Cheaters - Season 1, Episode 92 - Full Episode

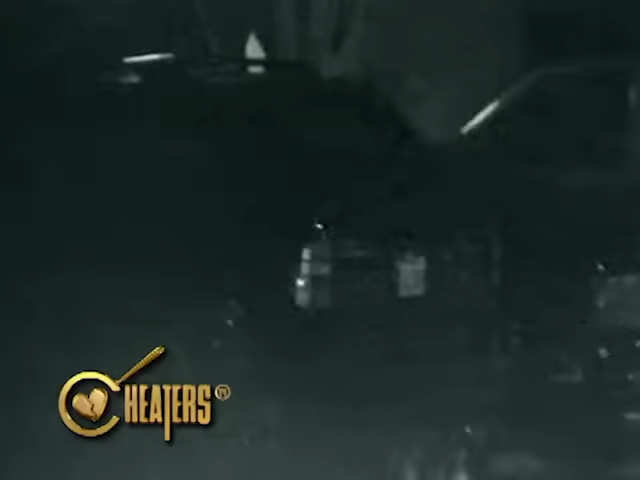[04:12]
Investigators track the two, talking in the parking lot of the female's apartment complex.
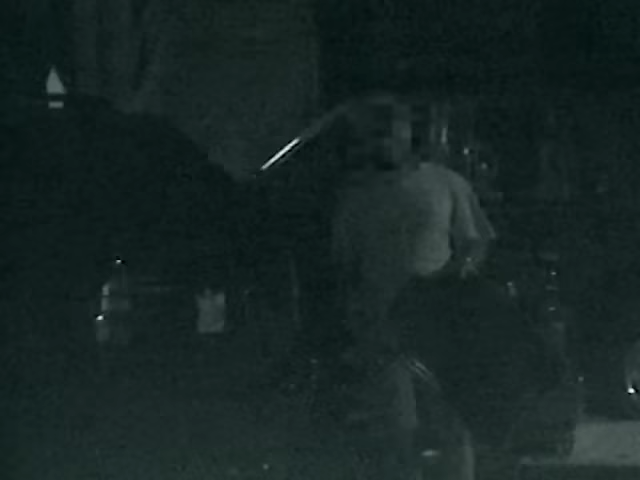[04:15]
Day two of the investigation. Cheater's detectives locate the suspect's car in the parking lot of his companion's apartment complex.
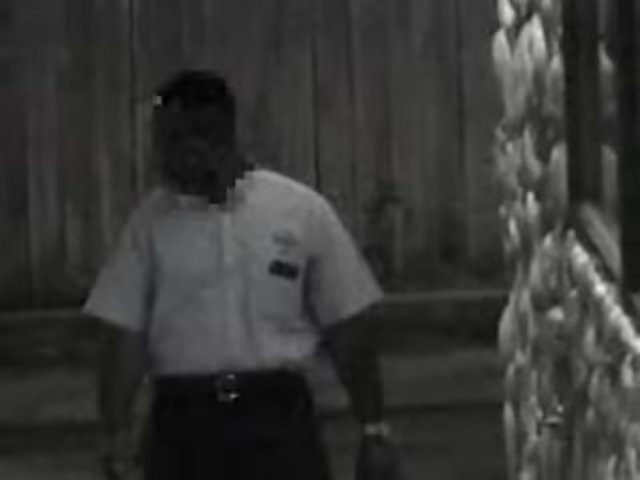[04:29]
The female first offers the suspect a wave goodbye, then moves in closer for a goodnight kiss.
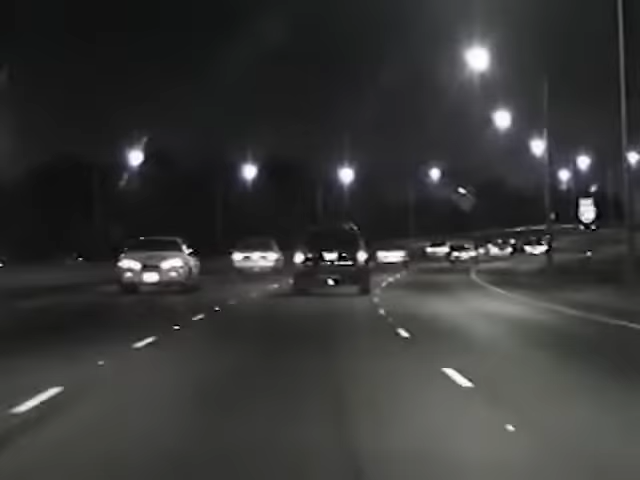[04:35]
The suspect apparently has no idea he's being watched and carries on. The investigation continues.